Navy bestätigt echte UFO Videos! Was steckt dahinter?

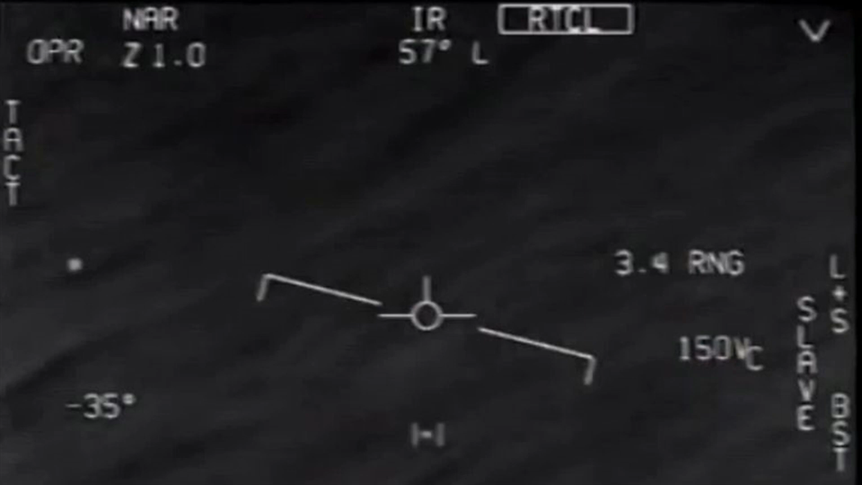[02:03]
dass bei ihnen noch etwas war. Ein weiteres Flugobjekt war bei ihnen gewesen, das nicht hätte da sein sollen.
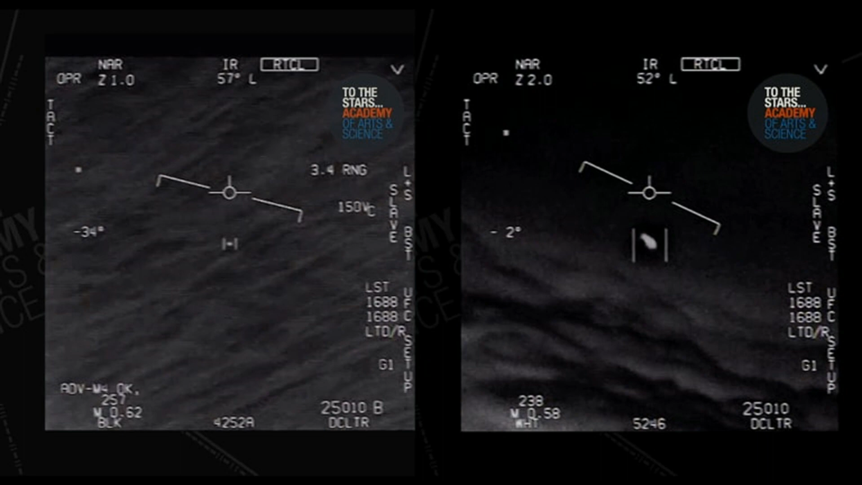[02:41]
Man sieht, wie das Objekt Manöver macht, die kein normales Flugzeug hinkriegen sollte. Es stürzte plötzlich aus einer recht normalen Haltung hinab aufs Meer und flog dann über drei Kilometer in die Luft.